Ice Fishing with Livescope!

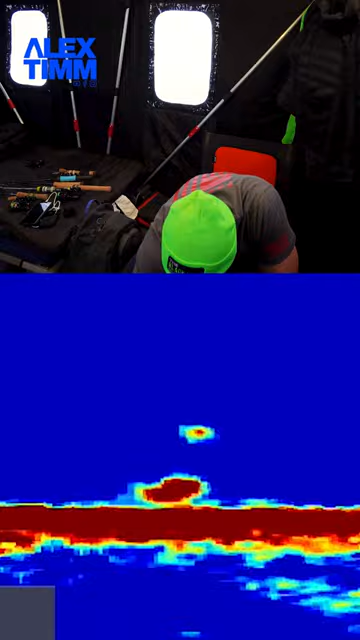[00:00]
Oh, he's coming up. He's coming up to it. He's coming up to the fat head. Nope, he's got it. He's not pulling very hard.